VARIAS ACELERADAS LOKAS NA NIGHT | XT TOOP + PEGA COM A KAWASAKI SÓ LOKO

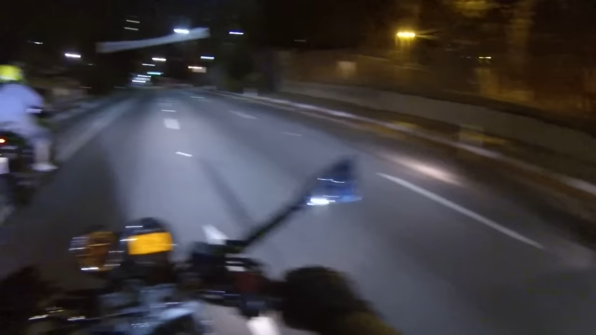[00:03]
Como vão vocês? Começando outra parte aqui. Já a parte indo pra casa.
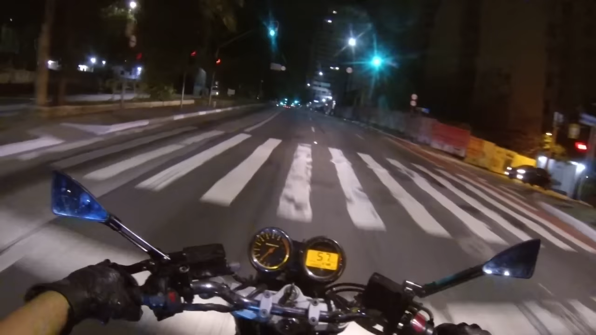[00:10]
Vamos ver se a gente já faz umas loucurinhas também indo pra casa aqui. Cadê os radares daqui, ó? Cadê aqui, ó? É. Parou. Olha o RL, olha o RL.
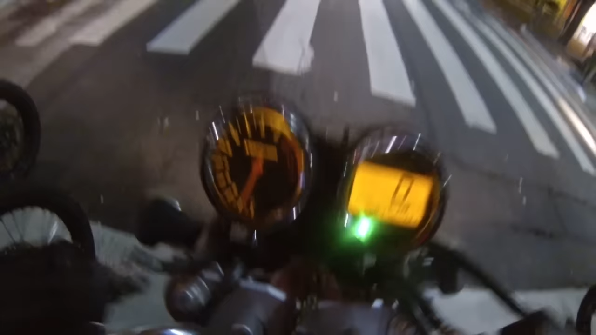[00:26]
Eita porra, RL louco. Você viu?
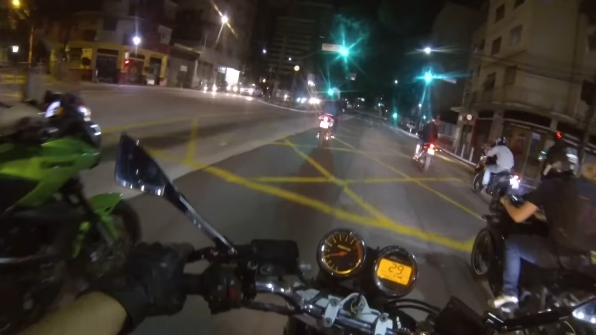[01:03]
Vamos ver quem ganhou, vai! Ah. Aí sim, hein? Olha lá, mano!